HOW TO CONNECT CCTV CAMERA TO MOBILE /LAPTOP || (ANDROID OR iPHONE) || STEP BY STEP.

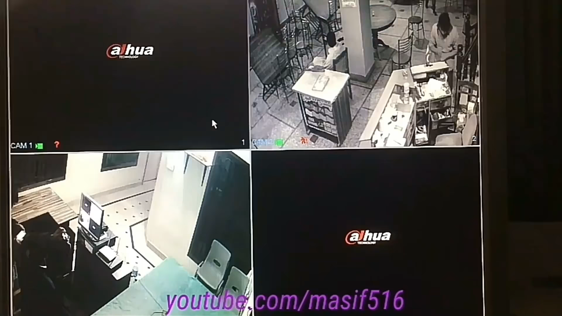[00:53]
دوستو سب سے پہلے آپ اپنے ڈی وی آر پر آجائیں ڈی وی آر یہ دیکھیں میں نے اپنے ڈی وی آر کو اپن کیا کنیکٹ کیا مونیٹر کے ساتھ تو ایٹو میٹل
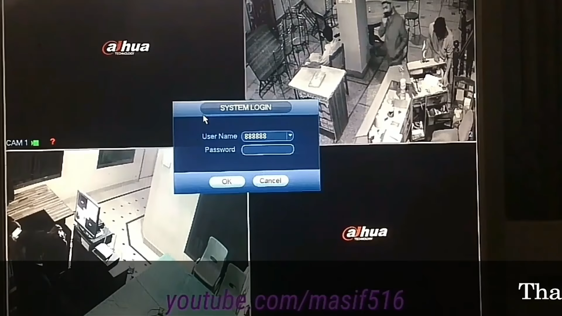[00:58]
کنیکٹ ہو جاتا ہے تو میرے پاس دو کیمرے آن ہے اسی کو آپ کو میں موبائل پر اور لیپ ٹوپ پر چلانا سکھاؤں گا
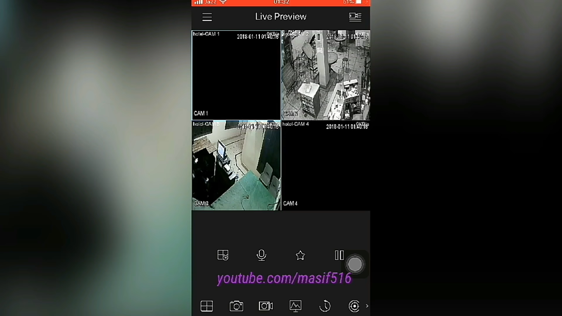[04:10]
preview کر رہا دی اس کو وہاں پہ same network کی ضرورت نہیں ہے یہ data package بھی ہون ہو جاتا ہے wi-fi بھی ہون ہو جاتا ہے کہ کہ کہیں بھی اب وہاں سے آپ یہ سارے camera's کو access کر سکتے ہیں دیکھ سکتے ہیں view کر سکتے ہیں یہاں سے اس کا back up پہ نکال سکتے ہیں یہاں سے سارا کچھ کر سکتے ہیں
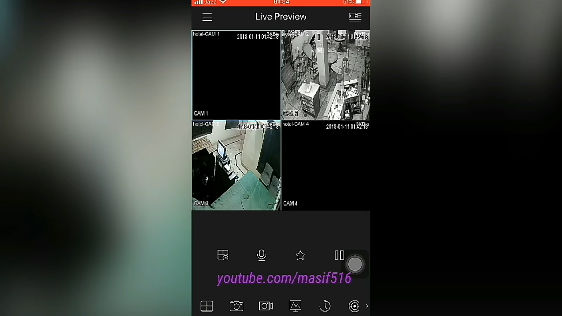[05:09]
تو یہ دیکھیں دوستو یہ بھی چل گیا ip address لیکن یہ connect اس وجہ سے ہوا ہے کہ میں same network OC ڈی وی